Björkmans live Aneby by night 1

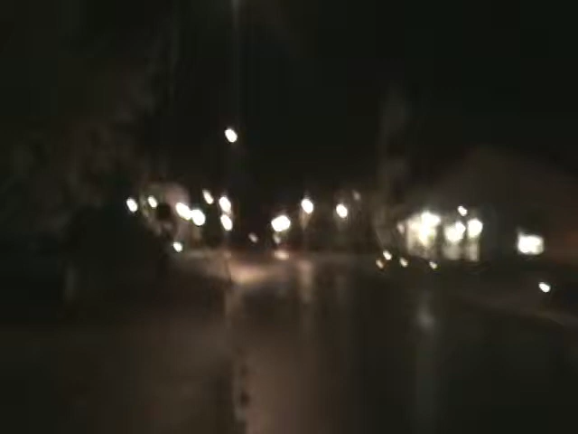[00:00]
Välkomna till On A Be By Night. Här ser vi en läcker bit.